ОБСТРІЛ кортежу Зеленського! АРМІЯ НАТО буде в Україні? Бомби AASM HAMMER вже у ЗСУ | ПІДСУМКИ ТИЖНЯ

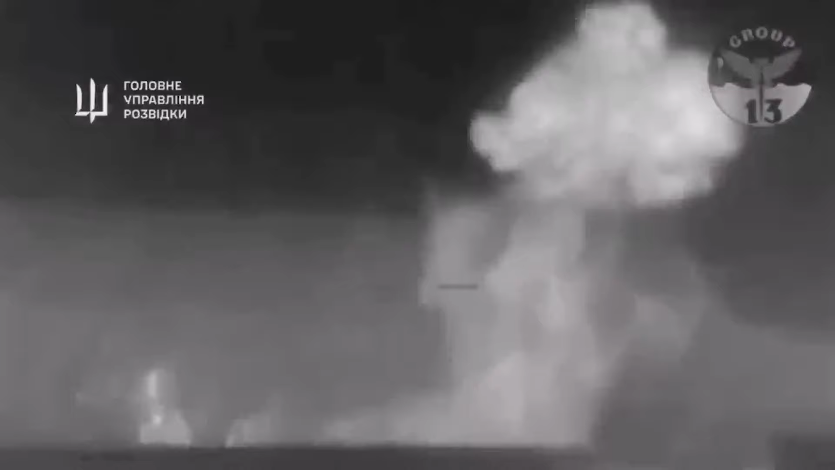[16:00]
Так ось, напевно, щоб відвернути увагу від нової втрати у флоті, Кремль видав відео знищення Цезаря Кунікова зняти від першого обличчя.